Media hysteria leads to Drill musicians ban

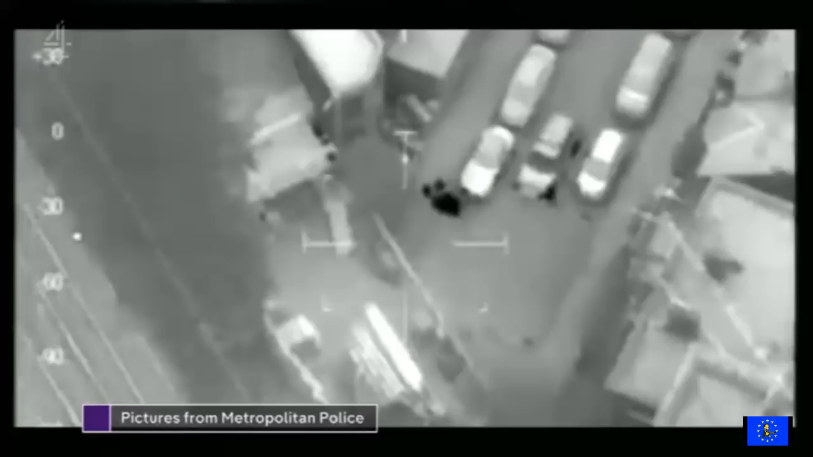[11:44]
They went down the dead alley. There was a foot chase. And it said, decam, decam. Armed police! Stay where you are! Armed police!
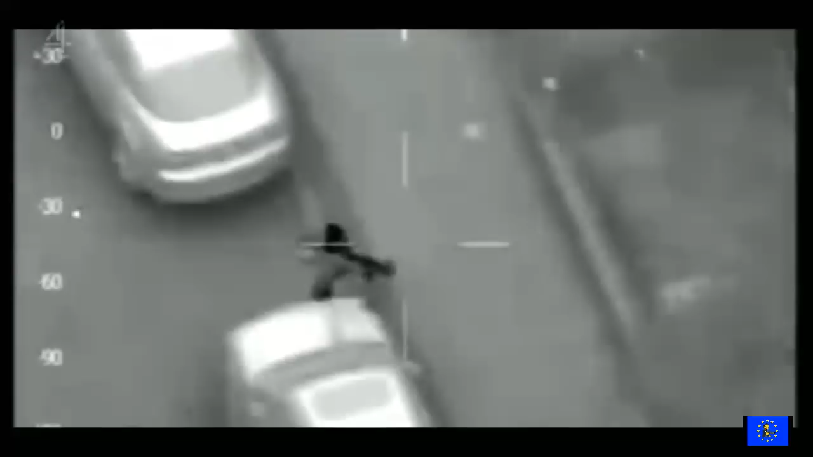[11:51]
During the chase, the younger suspect, then 17, tries to hide underneath a parked car. The vehicle when you're off on your right-hand side now, he's underneath that vehicle. The heat detectors on the helicopter made him a sitting duck.